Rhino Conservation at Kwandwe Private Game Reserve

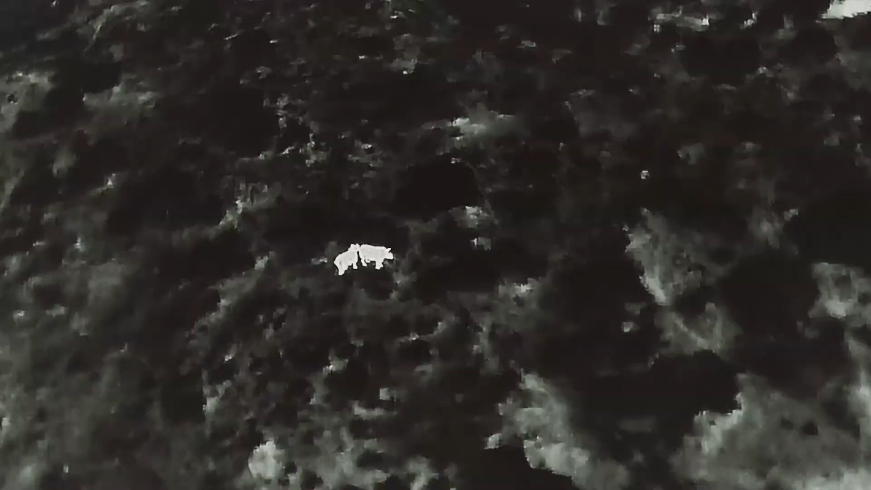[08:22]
and then it automatically flies to that location where it sends us a live feed of what's going on on the ground.